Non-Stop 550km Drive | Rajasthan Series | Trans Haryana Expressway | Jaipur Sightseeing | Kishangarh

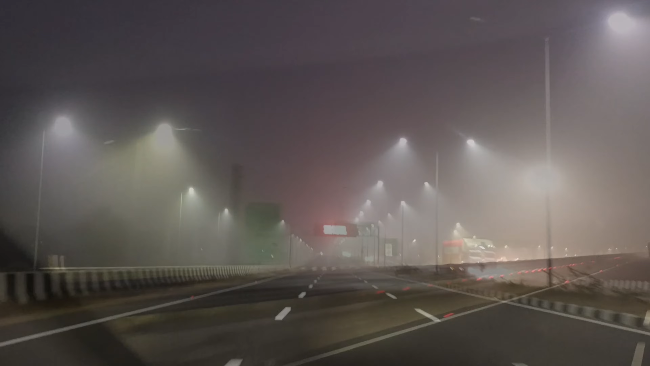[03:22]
लेकिन ट्रैवल करते टाइम फॉग से डर लगता है दोस्त।